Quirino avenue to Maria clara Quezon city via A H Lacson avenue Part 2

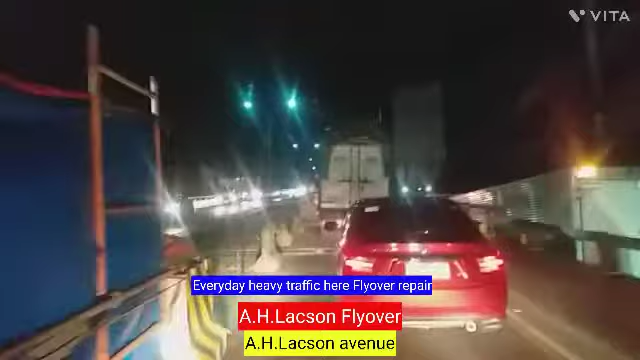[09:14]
singapore OFW and guys ito yung AH lexon flyover yung sa left side ko yan yung ginagawa masilan kasi yung paggawa niyan kaya hindi nila man madali kaya naman ang resulta nakapag coast ng traffic tayo namang mga motorista habaan lang natin ang ating pasensya maging mapagbigay tayo sa mga
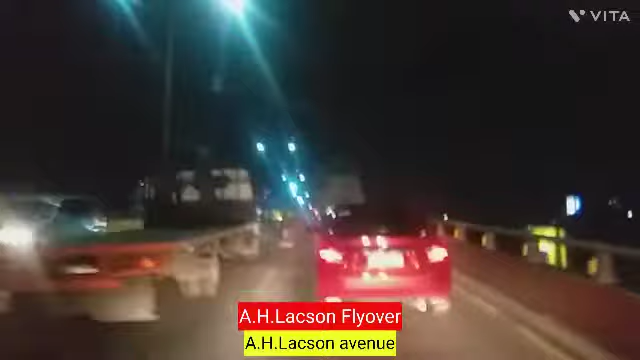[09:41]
kapwa natin motorista na dumadaan yan pagpasensya natin yan para din yan sa atin kasi kapag naayos yan mapabilis ang takbo yan guys halos kalahati ng paglagpas natin sa roadworks yan dito na makapagpatakbo na ulit tayo mabilis yan hino vertical sa aking right side
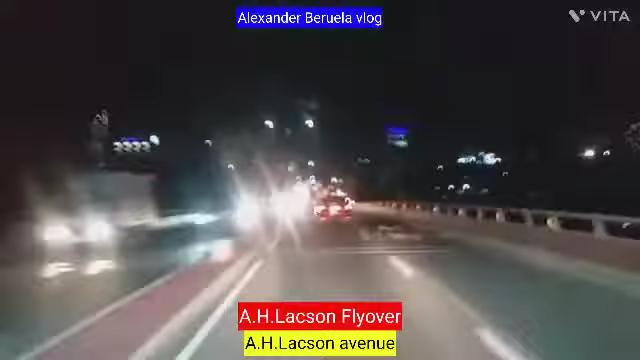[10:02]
and dito sa part natin pwede kayo mga pagpatakbo na mabilis kaya lang dandahan lang kayo may unahan may mga pedestrian na bigla na lang tumatawid dito banda dito na sa may pako pako ay sampalok yata dito na nila ayan
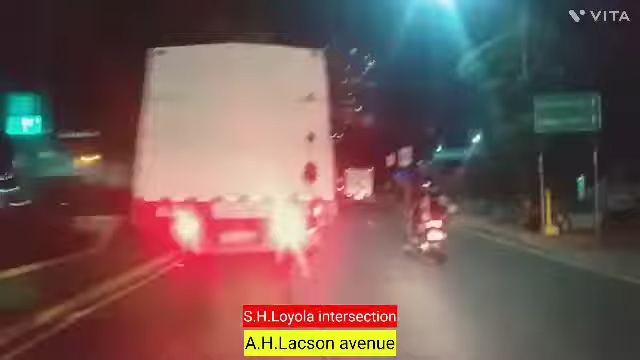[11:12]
tayo dito natin sa kaliwa sa may loyola may may harap din sa biyay guys kapag may kasabayan tayo na malalaking truck dahil malalapad yung kalilang mga malalapad kasi yung mga truck na yun kaya dandaan kayo ingat din mag hindi niyo pa sinasagi na pala kayo yung inyong sasakyan
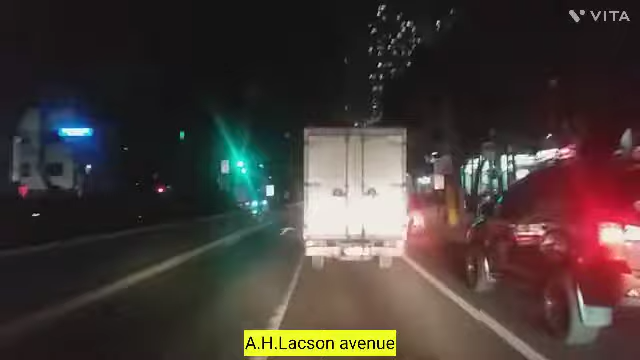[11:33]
next intersection Loyola
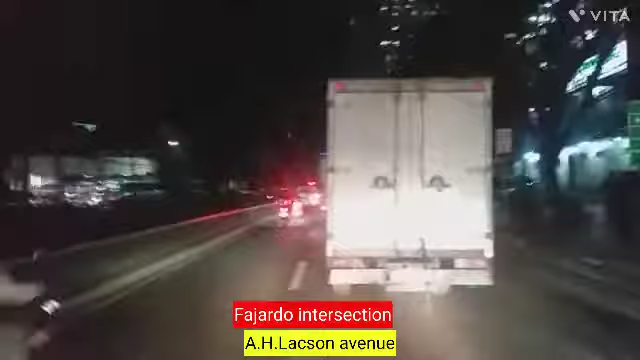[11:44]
tapos tapos onod na intersection ah hispania boulevard yan shoutout kay darbus bus cover hispania boulevard intersection sa mga kapuntang gazonab
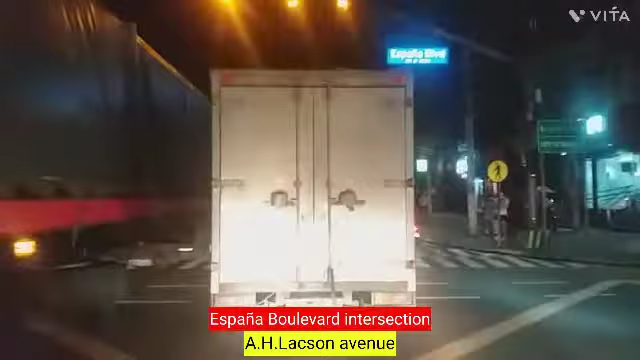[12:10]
manatili lang kayo sa right lane ayan nakatawid na tayo sa spania
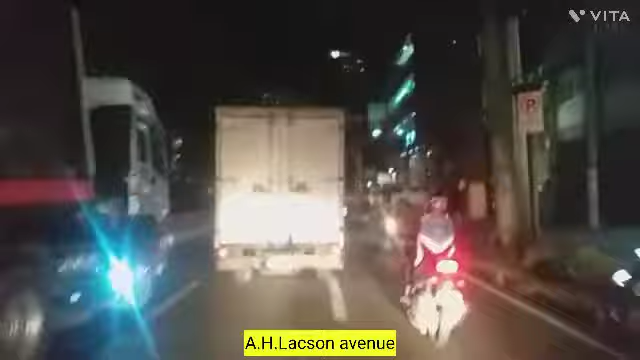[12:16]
may video mabilis ang ating biyahe ngayon dito sa part ito ng AH Luxon ayan dito na tayo sa may UST sa
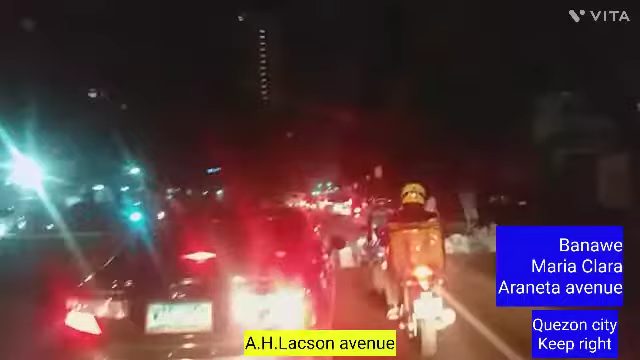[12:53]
tayo ngayon ay papasok dito sa may py
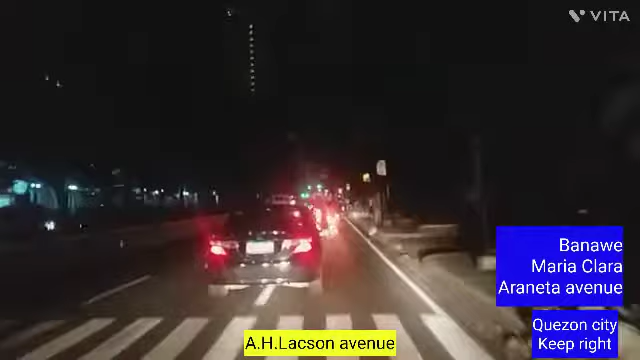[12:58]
margal street andito tayo ngayon sa university university build dito tayo ngayon sa may university build
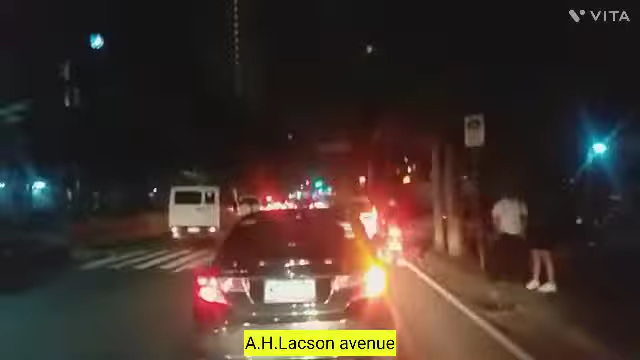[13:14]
UST university of santo ramas ito yung mga pedestreya na ito papuntang university of santo ramas
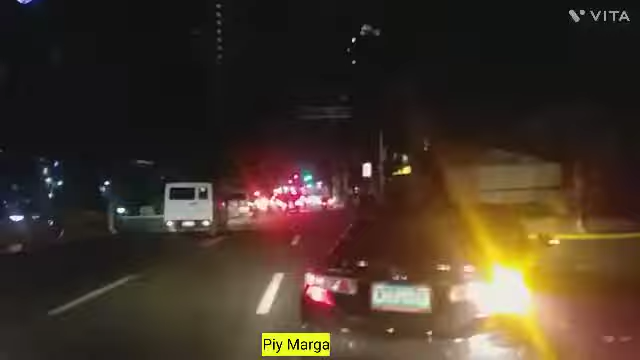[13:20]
and dito na tayo guys sa mga p margal street
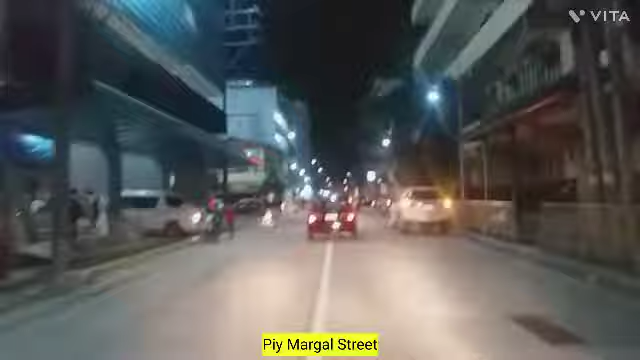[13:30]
ayan itong kalsada na ito ay two-way maria christine street kapag diniretso natin itong p margal ito ay diretso ng tagos ng cuenco
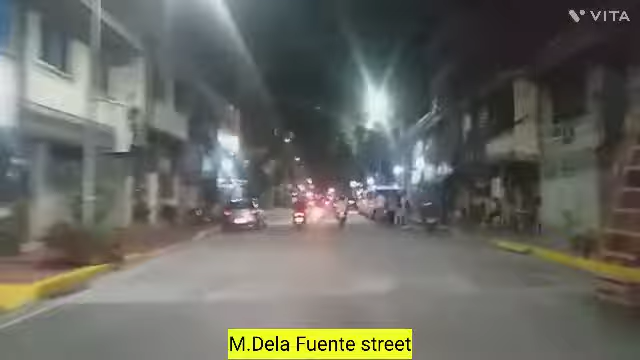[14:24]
itong kalsada neto ay one way ito ay kapag tinumbok natin papunta ito ng maria clara maria clara street ayan nandito na tayo sa dapitan intersection sa mga puntang ust manila dun kayo sa dapitan lip turn kayo dun ayan md la fuente street
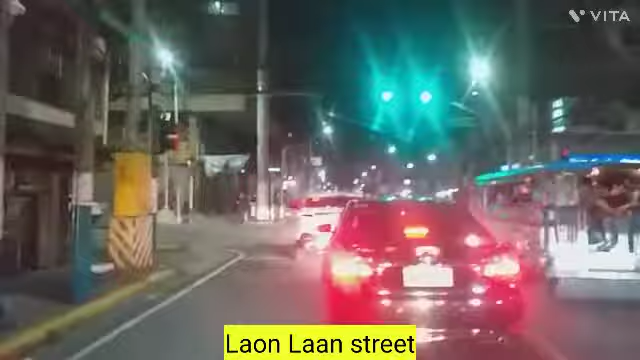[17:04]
yan andito na tayo sa may intersection ng maseda turn lift lang tayo dito tayo ay papuntang maria clara napansin nyo may mga stoplet ang bagal ang daloy ng
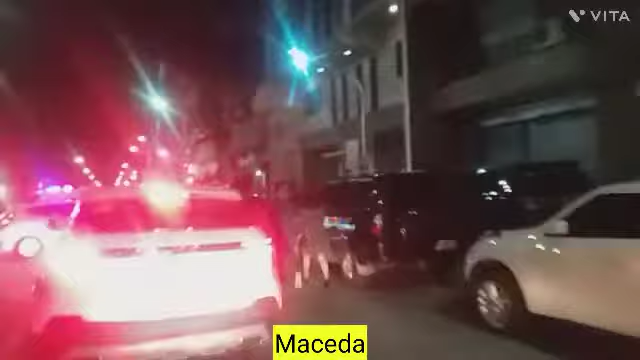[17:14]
trafico yan dito na tayo sa may maseda maseda manila kapag din rich yun itong maseda ito ay papuntang papuntang laloma papuntang chinese hospital papuntang rizal avenue
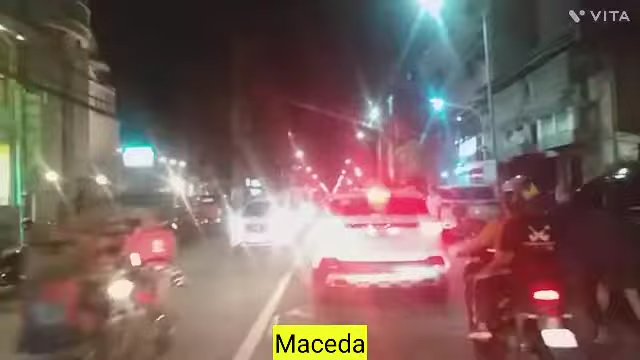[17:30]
tapos papunta ding a bonifacio papuntang inlex yan washington and dito tayo sa may washington maseda bagal hindi man lang nag signal itong koche na ito
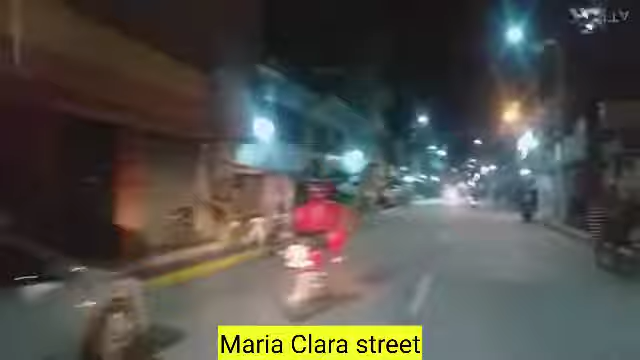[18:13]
baka may sasakyan ayan ito na yung maria clara street itong aking dinadaanan na maria clara ay isa lang ang staplet dito sa may ano lang sa may dituason kapag nakared ang dituason nakakaliwan ako sa may speaker pero kapag nakagrain at maabutan ko naman dediretsyon ko yung part na to ng maria clara may part dito na madilim